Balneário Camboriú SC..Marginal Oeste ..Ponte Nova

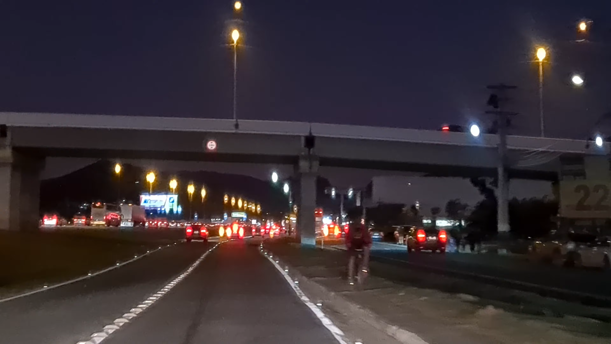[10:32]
Tem cada evento muito bonito aí. Cada um melhor do que o outro. Até o Roberto Carlos vai vir cantar para nós aí. Só que o estacionamento é um sufoco aí, tá, gente? Você paga 20 reais para estacionar. E quando você tem estacionamento aí livre, você gestiona tudo na hora. Olha o movimento aí que está, gente.
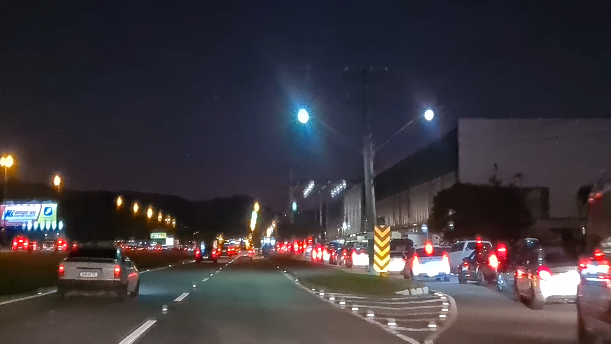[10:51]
É por causa do evento que tem aí, olha. Beleza? Esse chama-se centro de eventos. Vê ali se você consegue pegar a placa. Aqui, quer ver? Acho que é aqui, né? Então, aqui à esquerda, tem uma entrada que você pode ir para a BR-101 também. Deixa eu ver. Ó, aqui, ó.
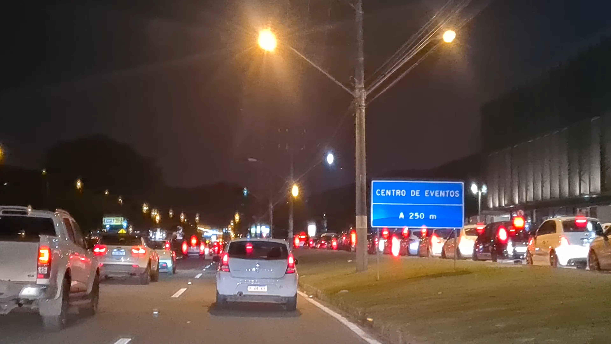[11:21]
Ó, essa caminhada está dando sinal. Pode entrar para a BR-101 ali, tá vendo? Mas eu não... Júlio Tedesco. Júlio Tedesco. Centro de eventos Júlio Tedesco, ó. Pode entrar ali, tá vendo?
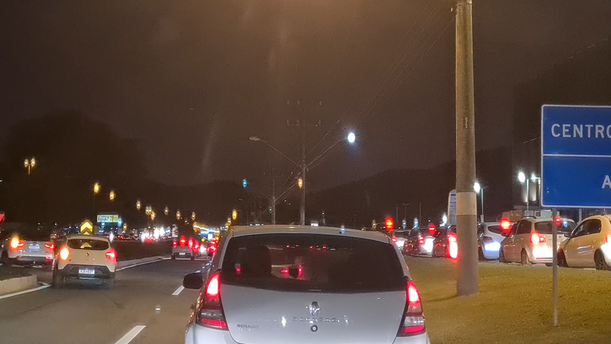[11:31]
Ó, esquerda ali, ó. Pode entrar tranquilo. Mas eu vou entrar lá em cima. Tu vai ver uma coisa. Eu tenho outra entrada. Bem no começo do Morro do Boi, eu vou entrar lá. Eu vou ter que pegar a esquerda aqui, né? Porque esse pessoal aí tem... Eles estão com outra finalidade. Eles estão esperando para entrar ali.
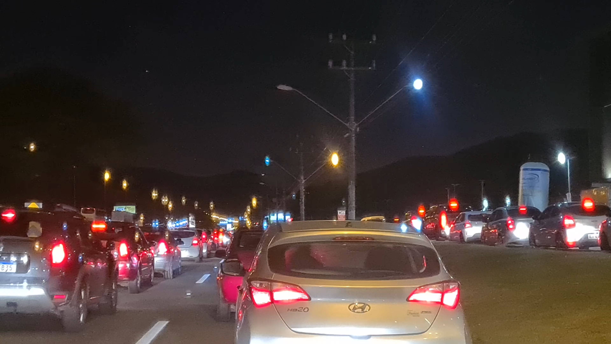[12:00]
Eu não vou ficar trancado aqui, gente. Consestionou tudo aí, ó. Puxa vida! Eu não tenho motivo nenhum para ficar nessa fila da direita aqui. Vamos, autoescola. Vai. Isso, vai. Eu vou ficar aqui, vou ver o que vai dar. Você não perca. Puxa vida! Peguei o dia errado para fazer isso aqui, né? Oh, que coisa, cara. Olha, olha pela gente lá aqui também.
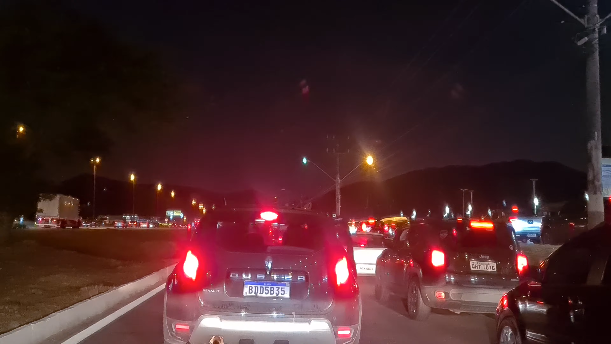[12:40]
Isso, eu quero ver se tem estacionamento para essa gente toda aí. Além de ser pago tudo, vou saber se tem estacionamento ali. E aí,
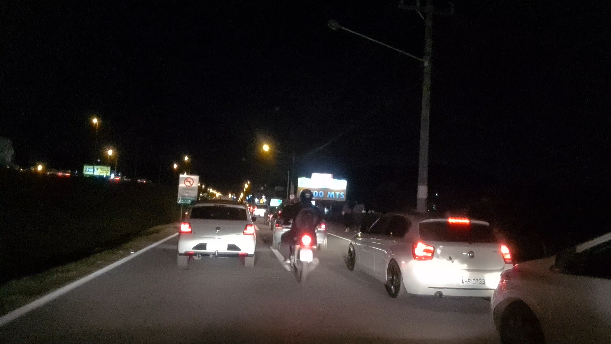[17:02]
Tudo aí, seu vavá A pista tá mandando você fechar aqui, você não quer que a gente entre?
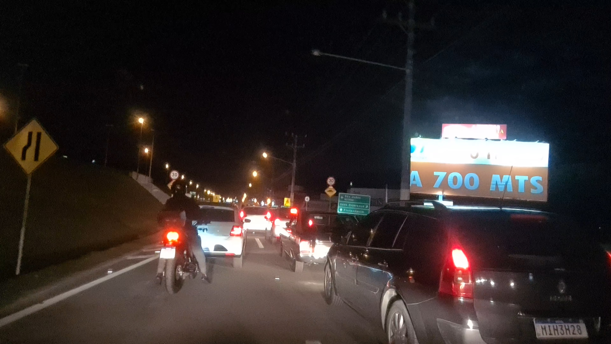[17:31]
Aqui nesse viaduto, pessoal, você pode retornar Você pode retornar para a BR-101 Você pode pegar aquele viaduto da Interpraia, retornar também para o Centro de Eventos É tudo bonitinho, tudo aqui no lado esquerdo, tá pessoal? O lado esquerdo, você pega esse viaduto, vai lá
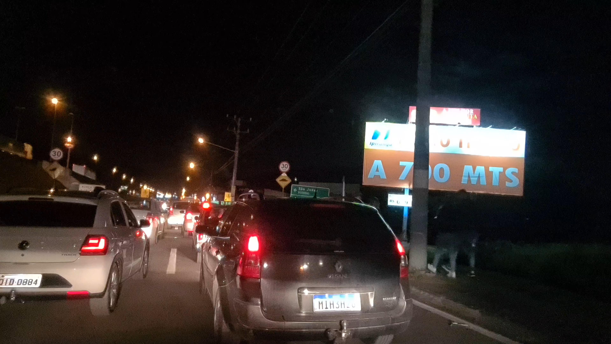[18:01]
Aqui a pista tá se fechando, tá pessoal? Eles mandam ficar uma só Ali a placa diz, à esquerda, bairro São Juda E o retorno, você volta lá para o centro de Balmeário Camboriú Para o centro, para a BR-101 ali Pode ir para Interpraias Tranquilo
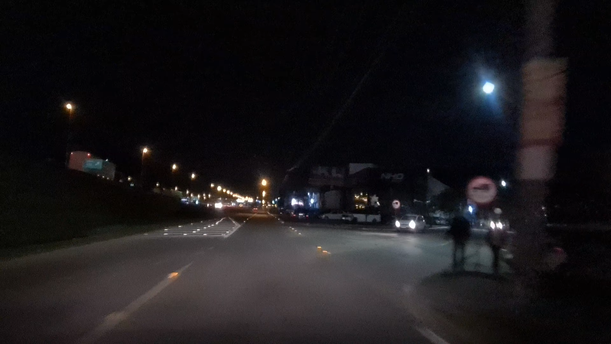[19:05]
Beleza Fogou Liberou, tá vendo? Era só aquela entrada ali, ó Continuamos na Marginal Oeste, tá pessoal? Agora fica observando aonde que eu vou sair Nessa paralela aqui que nós estamos na BR Aonde que nós vamos sair para entrar na BR-101
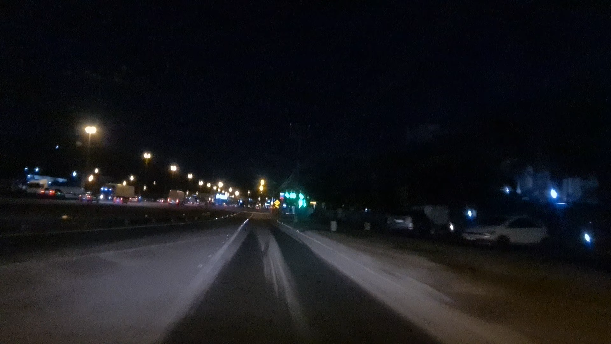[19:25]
Sentido Sul Aqui, ó Quem entra na BR também entra aqui, ó Ó, tem um posto Tigrão ali na frente Quer ver? Fica olhando ali, ó
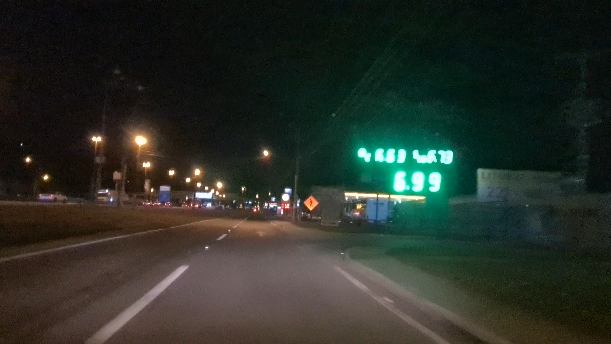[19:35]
A BR ali também se liberou Ó, ela tá indo, ó O fluxo dela tá indo legal
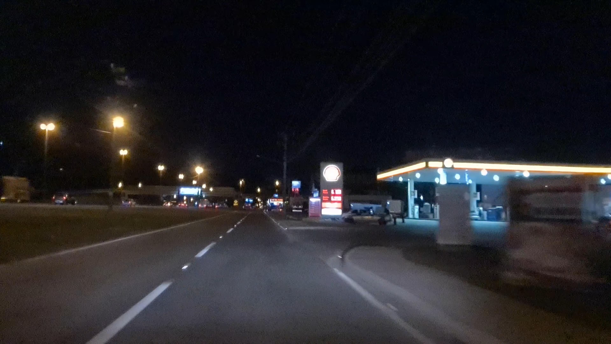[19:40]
Ó, ali na frente tem um posto Tigrão Aqui também quem vem da BR Aqui também tem uma entrada aqui para esse posto aqui, tem, né? Ó Pode entrar tranquilo aqui, ó Ó, você pode entrar aqui debaixo dessa passarela Tá vendo? Você entra aqui, ó Entra aqui também, ó Ó Para abastecer aqui, ó Então vamos seguir, ó Aqui agora eu vou Vou fazendo um sinalzinho Vou para a esquerda, ó Vou para a esquerda Agora eu sou obrigado a entrar aqui, tá, pessoal?